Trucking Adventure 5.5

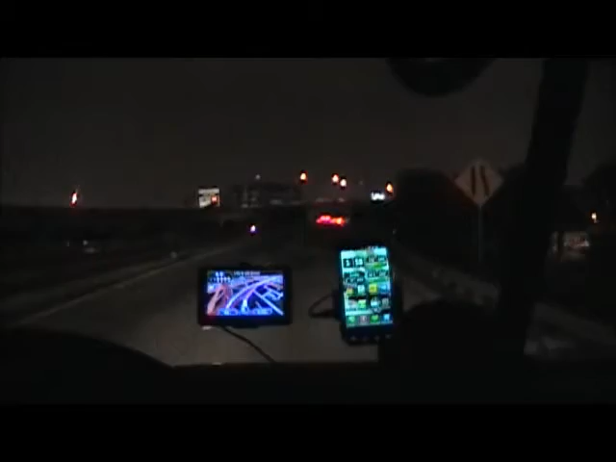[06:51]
Alright, 2 o'clock in the morning, leaving Miami, going north on the I-95. Look at this shit.
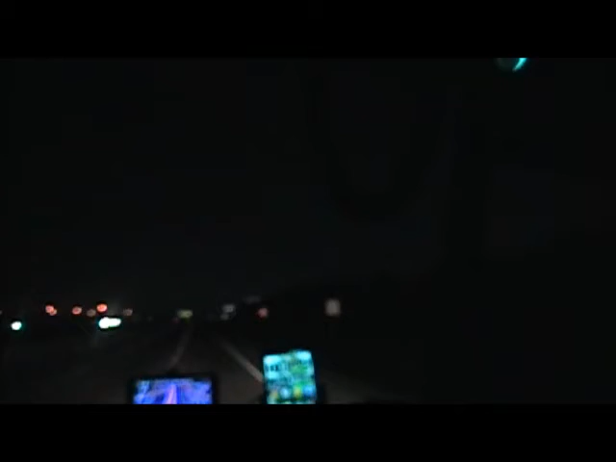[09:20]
Drive 3.4 miles, then take exit 13A, on right, to Griffin Road East. Yeah. See, this exit here, we can't do, because there isn't one. A lot of road work going on here in North Miami.
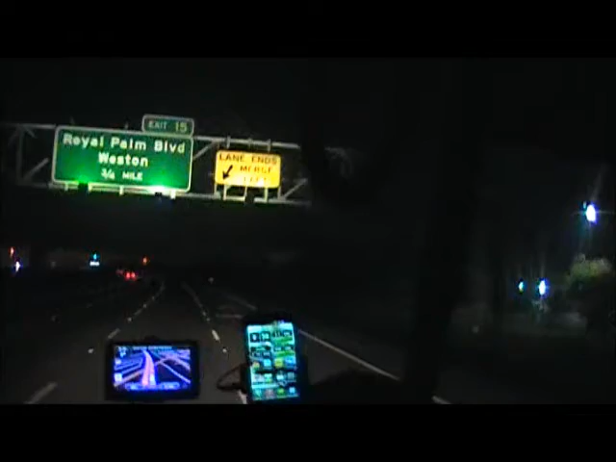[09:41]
But I guess that's a good thing. These jobs are good. Use the taxpayers' money the way it's supposed to. Interesting. Alright. Another update here pretty soon. Later.